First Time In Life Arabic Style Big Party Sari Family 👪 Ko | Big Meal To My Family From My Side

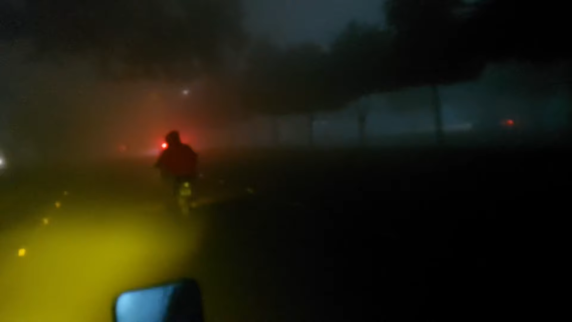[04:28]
اوپر سے میں ایک آئی تنگ لائٹ بھی چلے گیا ہے اور کچھ نگر بھی نہیں ہا رہا ہے سائیڈ پہ
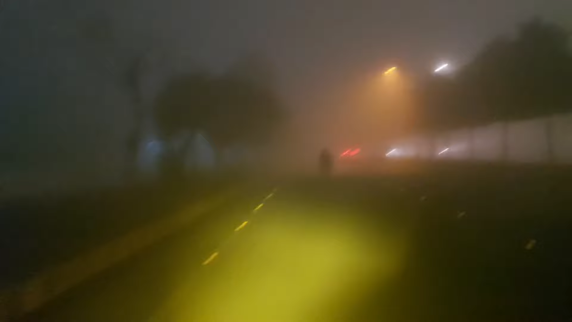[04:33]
اتنی چاند ہے بندہ نظر آرہے سامنے سے گزارے ہیں نا پندہ بھی نظر آرہے لگتا ہے انہوں نے نیجے آرہے ہیں انکل سائیڈ پہ دے انکل کارز بھی سلو سلو جا رہی ہیں
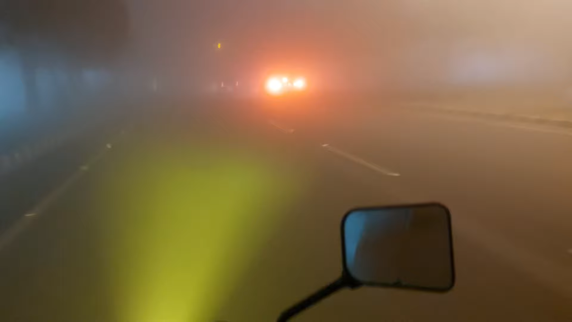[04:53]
بس اتنی دوند ہے یہ اتنی دوند ہے یہ رکھے ہوئے ہیں کیا کہتے ہیں اس کو وہ جو سید کلر کے پڑے تھے سیفٹی دوائیڈر ہاں دی سیفٹی دوائیڈر یہ آپ کو اگر نظر آرہے ہو دوند اتنے کہ میرا ہاتھ فریز ہو گیا دیکھ سکتے ہیں آپ دوند دوند دوند اس شردی نے تم زاغ کرنے لاغنی سکتے ہیں پریشکے والے
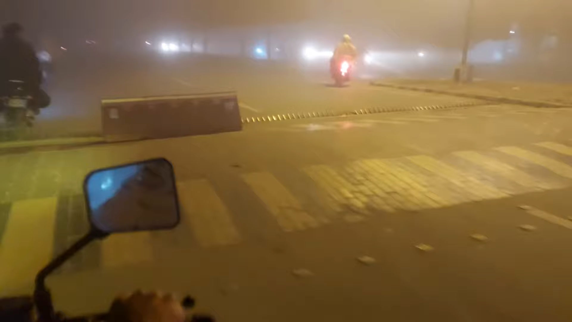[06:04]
لاغنی سکتے ہیں یہ جو میرے پیچھے آپ دیکھ رہے ہیں یہ ہم پہ آگئے ہم چرکہ لینے